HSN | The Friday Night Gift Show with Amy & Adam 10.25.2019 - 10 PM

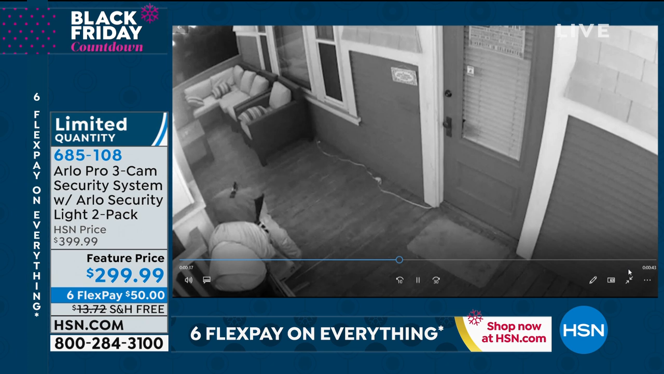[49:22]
i think you can see it's dark here this is the light could we show over here that's a great demonstration when we come back i know that was so cool so here these are real videos of people stealing packages people
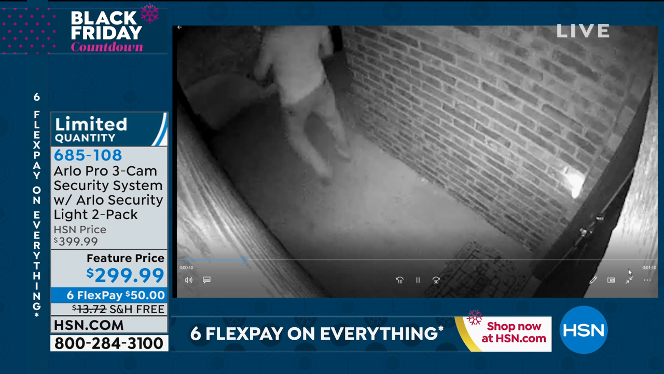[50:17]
for people with cameras they want this by the way the black and white right there that's the night vision however